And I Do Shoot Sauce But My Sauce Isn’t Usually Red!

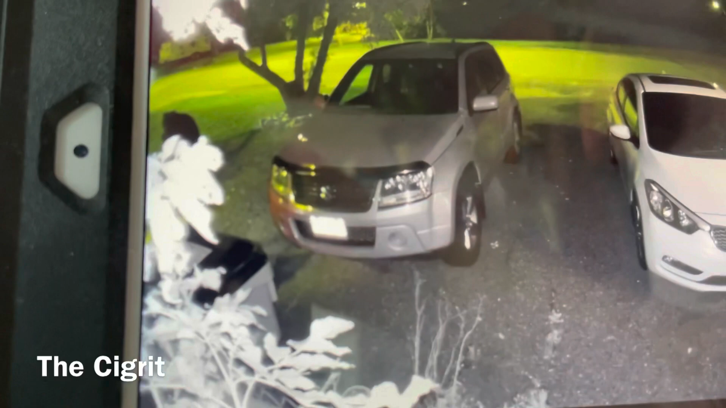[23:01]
So after he's out of the screen, is that it then? Yeah, well, there's like that little part, but he's kind of dark to see because he's on the road. Hang on, everybody.